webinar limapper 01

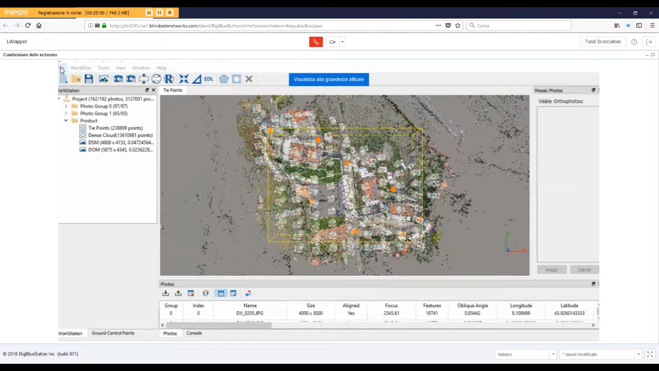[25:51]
Scusate questo intermezzo, ma mi mancava la barra in alto del menu, che peraltro non è nulla di particolarmente, cioè, non stravolge niente, ci sono le cose abbastanza standard, però. Quindi là sopra avete il menu, file con tutte le funzionalità, diciamo, generiche, che adesso poi vediamo, workflow, a cui accedete alla funzione di processing, che poi è quella che si suddivide nei vari step di processamento, che adesso nuovamente vediamo.
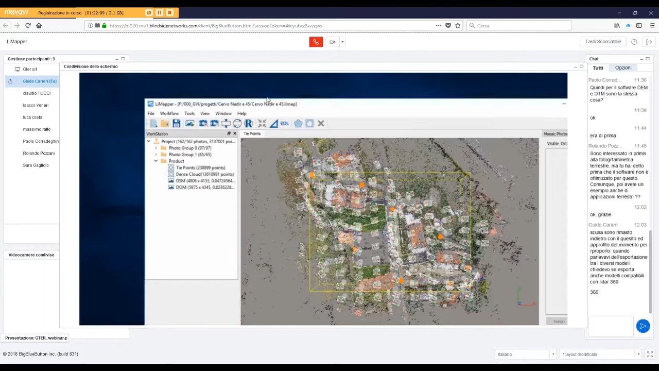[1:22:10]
Allora, qui ho le mie immagini, ora sì, siccome sta andando anche l'altro. Quello che mi interessa, qui ho tutto, le immagini, ho già la lens cloud fatta, ho il DSM, l'ortofoto. Partiamo però da quello che ci stava interessando in questo momento, cioè il BCP. Allora, vi digerisco un attimo.
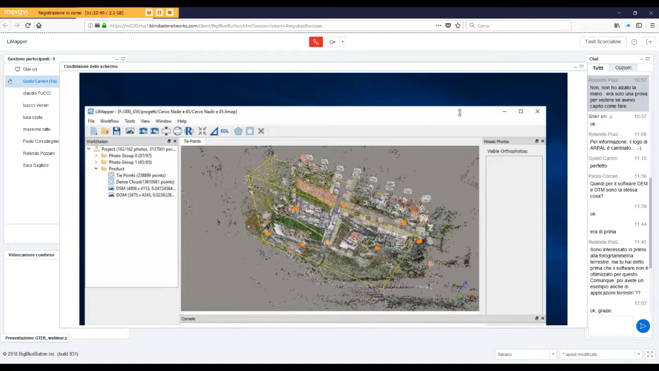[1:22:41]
Ground control point, eccoli qua, selezioniamo un ground control point e come vedete compaiono qua sotto tutte le immagini e qua sotto le restanti. Allora, cosa vuol dire tutte le immagini e le restanti? Vuol dire questo. Allora, quando io ho un ground control point, intanto togliamo magari
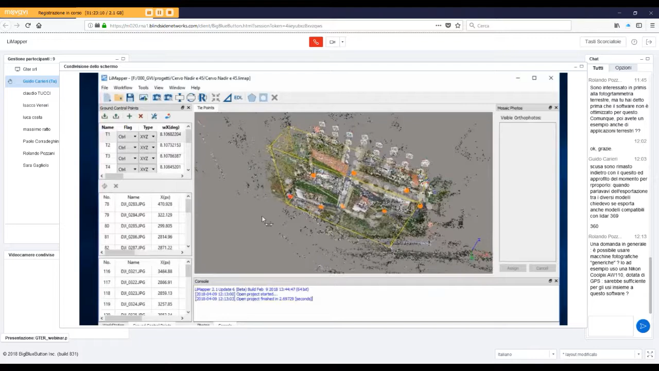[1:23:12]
togliamo il GPS che non serve. Quindi, seleziono il T1, qui ho tutte le immagini su cui come dire, ho caricato il T1. Qua sotto ho le restanti. Allora, inizialmente quando clicco su un GCP, questa finestra di mezzo è vuota, tutte le immagini su cui sta il GCP sono nella finestra in basso.
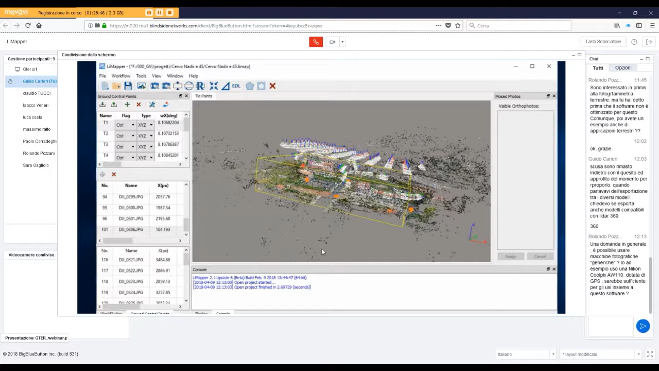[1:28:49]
intanto caricare la Presence Cloud, eccolo qua, la richiesta dei punti
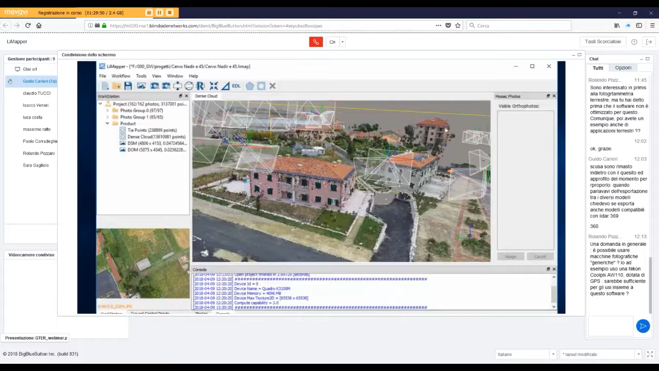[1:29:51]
ma ci sono degli edifici ricostruiti, cioè anche le parti verticali vengono ricostruite. Qua ad esempio vedete c'è qualche problema su questa parte verticale, questa è molto verticale,
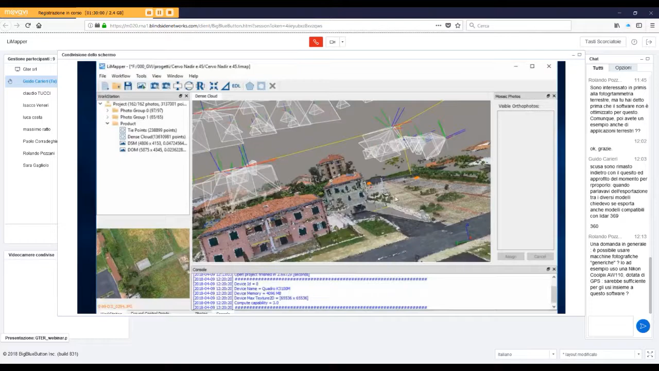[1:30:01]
in realtà anche qui è una zona d'ombra di rilievo, nel senso che poi non interessava quello, abbiamo rilievo nel di là e dall'alto,
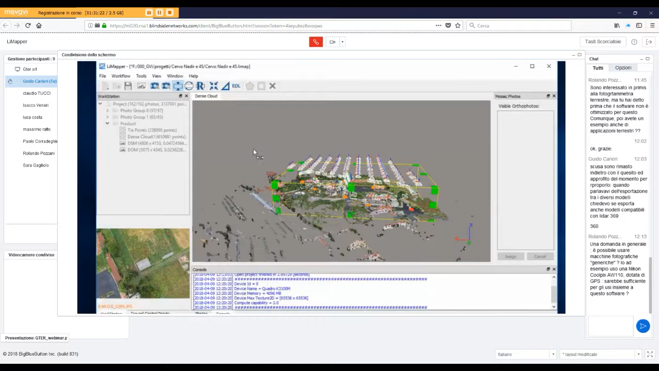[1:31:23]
Posso poi utilizzare alcune foto, selezionare le foto, selezionarle, quindi qua tolgo. Un'altra cosa sulla body box, oltre a cambiare la forma posso anche ruotarla. Vedete che posso ruotarla e viene elaborata la body box,
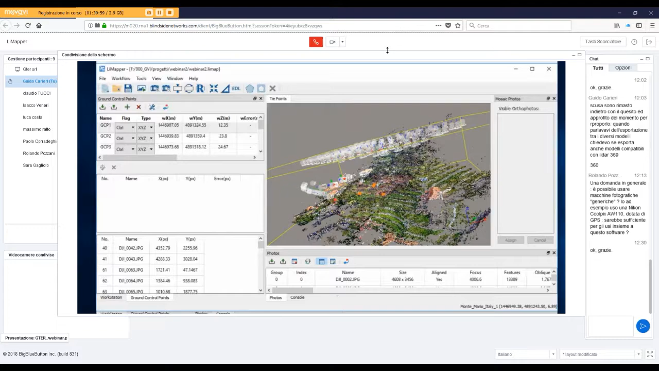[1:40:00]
Questo è il DSM. Il DEM lo creiamo adesso.
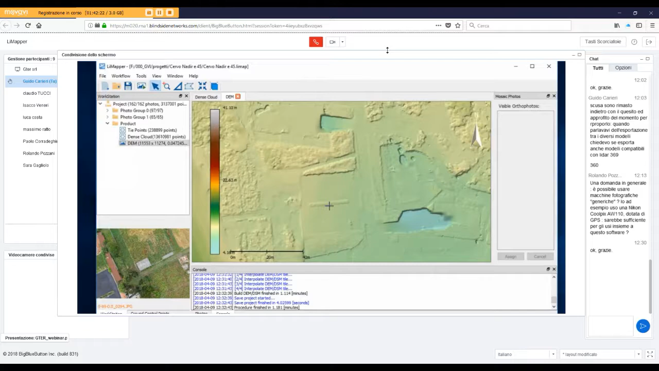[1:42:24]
rimane perché viene classificato come terreno, dipende dalle dimensioni che abbiamo dato in fase di definizione del DEM, del processing per il DEM, però diciamo in questo caso crea il DEM in questo modo. L'ortofoto, non ricordo se non farvi vedere questa o quell'altra, perché c'era un particolare interessante da